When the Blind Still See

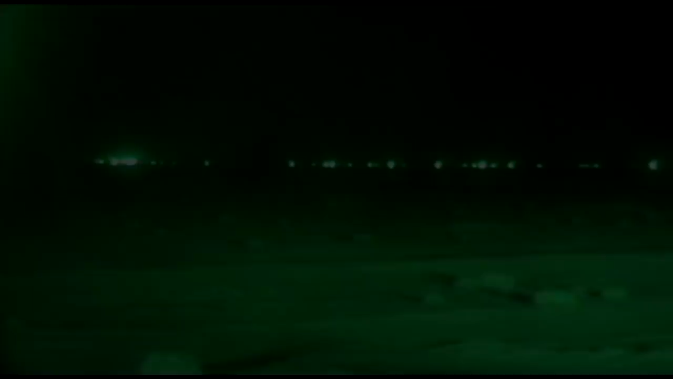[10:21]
The reason night vision goggles are monochromatic is because it's a screen that's on purpose only displaying in green.